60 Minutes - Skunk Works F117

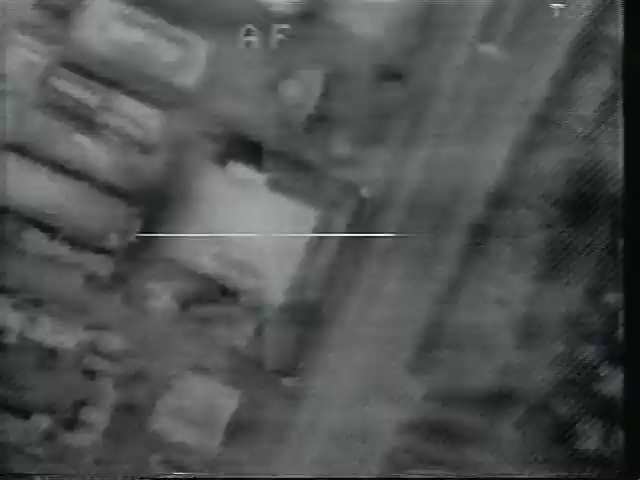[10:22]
Combined with the latest in laser technology,
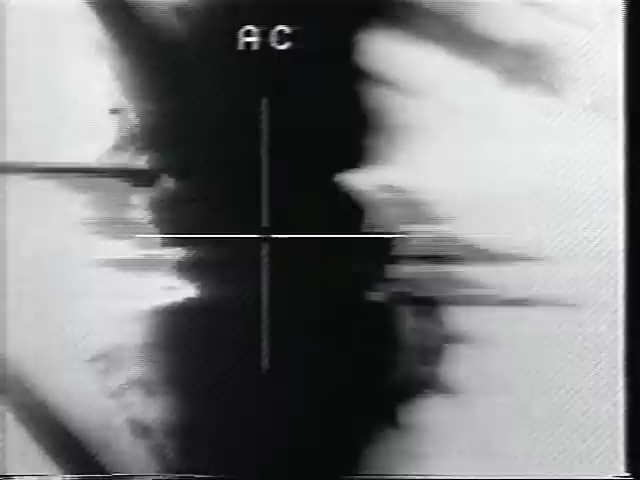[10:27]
Ben Rich's F-117s devastated Saddam's military command centers in Baghdad in a series of surgical strikes.